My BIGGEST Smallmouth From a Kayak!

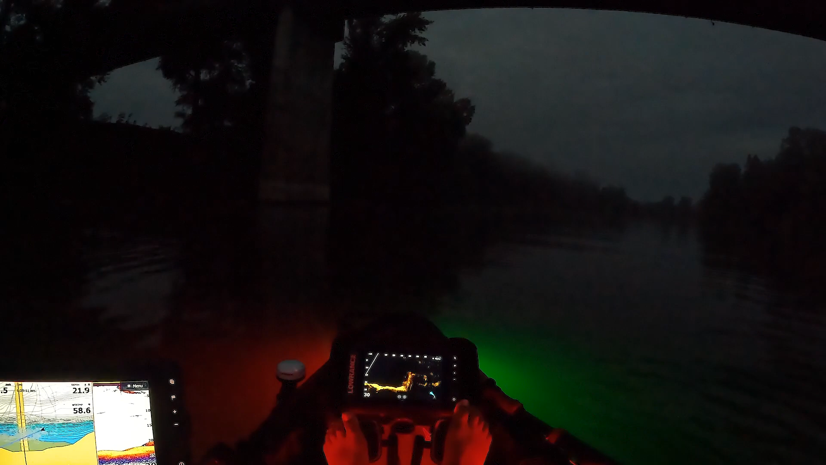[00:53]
yesterday different conditions today current is not flowing as much it's not a bunch of junk in the water i feel good about that i think that's going to help our chances right now currently just kind of scanning around the back of the target trying to see these fish are setting up a little better not seeing much but i'm feeling good about our odds today